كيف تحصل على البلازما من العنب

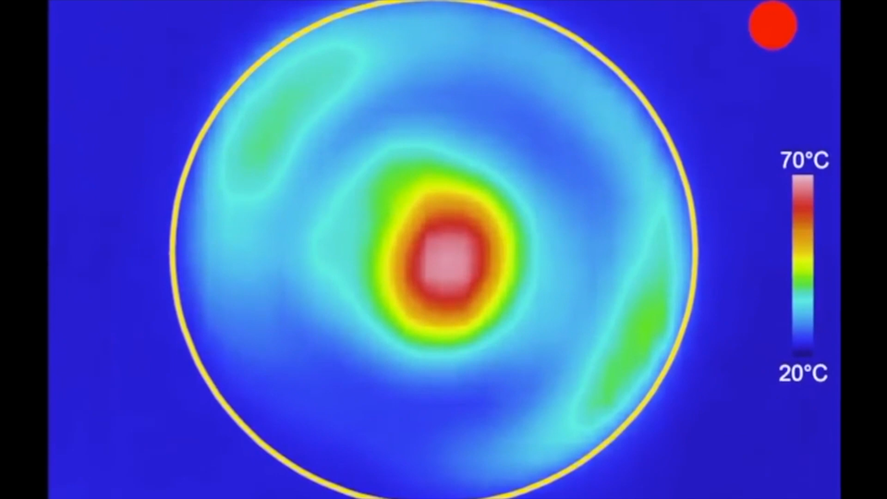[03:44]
On screen: scale top 70°C, scale bottom 20°C
عندما نضع الحبة في المايكرو ويف لا تسخن من الخارج إلى الداخل كما هو متوقع بل تمتص الموجات الدقيقة من الداخل إلى الخارج إن وضعنا حبة أخرى في المايكرو ويف سنرى الشيء نفسه يتكرر
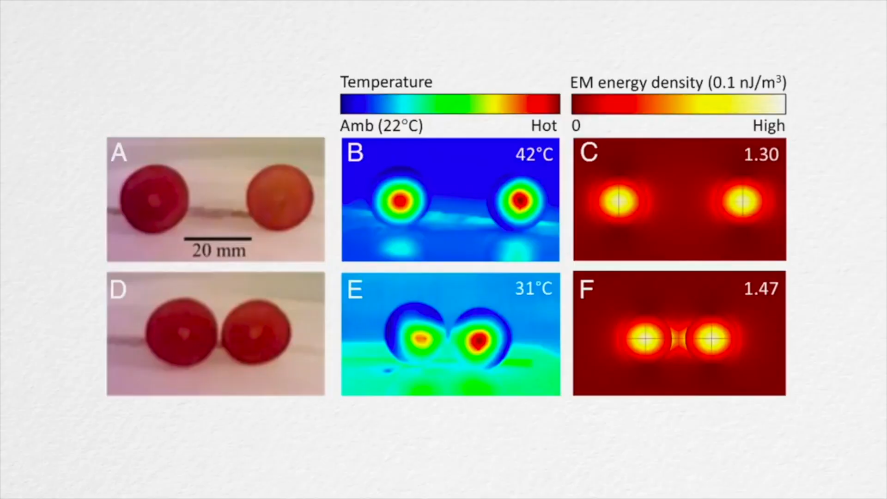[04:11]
إذ تعلق الموجات الدقيقة في الحبة الثانية وأن السعى الأعلى للموجات في منتصف الحبة لذا تتركز معظم الحرارة هناك لكن إن قربنا الحبتين من بعضهما لتصبح المسافة بينهما أقصر من طول الموجة عندها سيبدأ الحقل الكهرومغناطيسي في كل حبة بالتفاعل مع الآخر إن جعلنا الحبتين تتلامسان سيتكون الحقل الكهرومغناطيسي
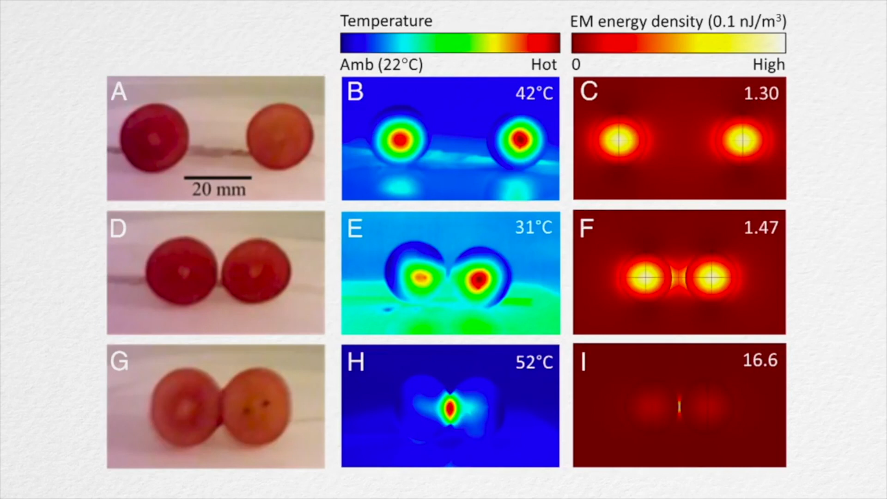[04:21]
الأقوى عند نقطة اتصال حبتين العنب أي